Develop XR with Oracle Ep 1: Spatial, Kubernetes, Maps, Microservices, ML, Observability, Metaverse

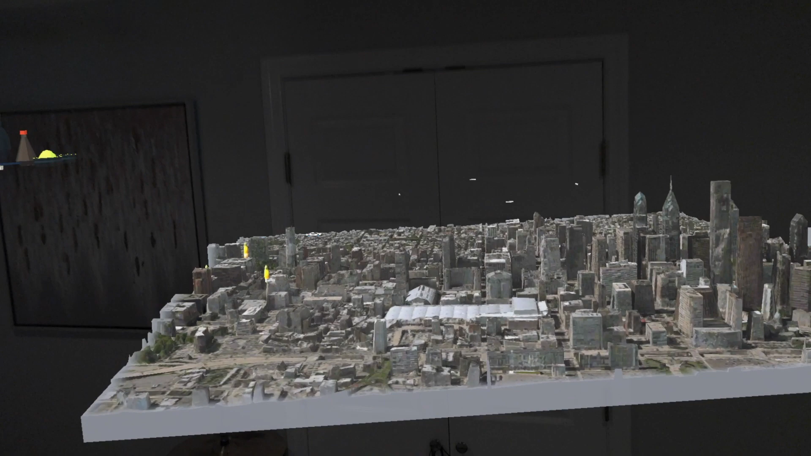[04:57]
And so we can see on the map here, this nice 3D map,
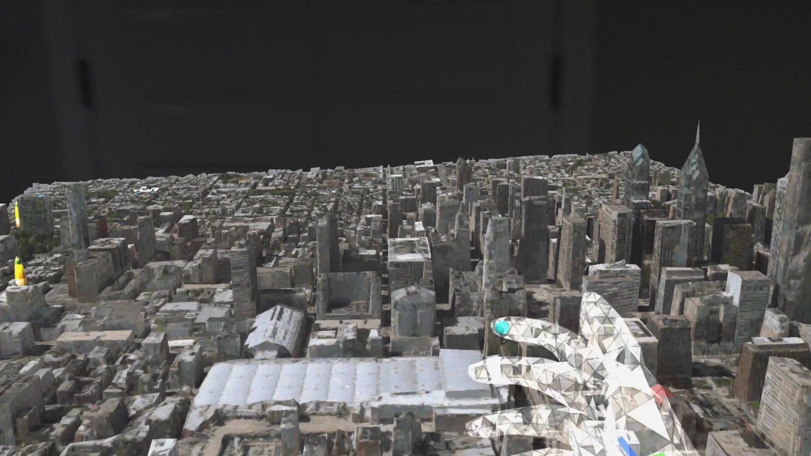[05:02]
the geospatial coordinates, the geocoding that I've received by sending the restaurant address and the delivery address
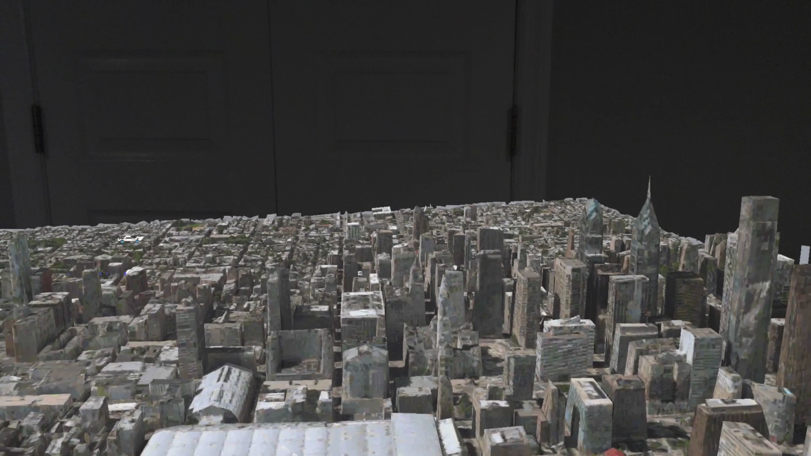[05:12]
to the Oracle cloud service backed by the Oracle database where it uses the mapping API to send me the GeoJSON coordinates of the directions from the restaurant to the delivery location.
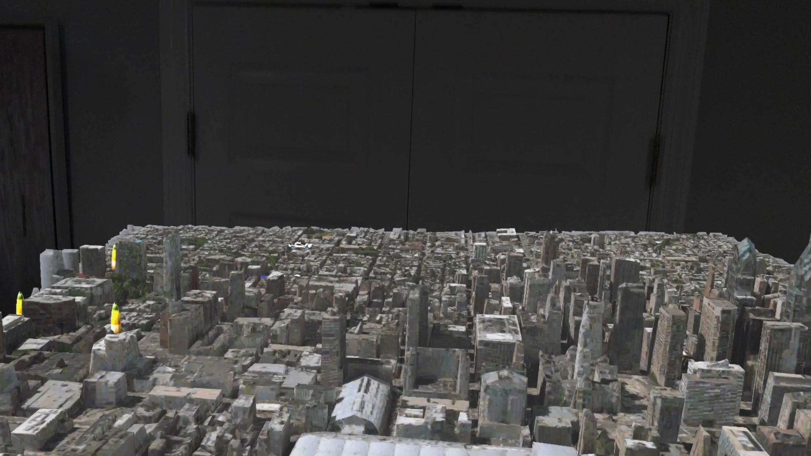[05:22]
And those are marked with these gigantic markers I put here, these yellow markers. Okay.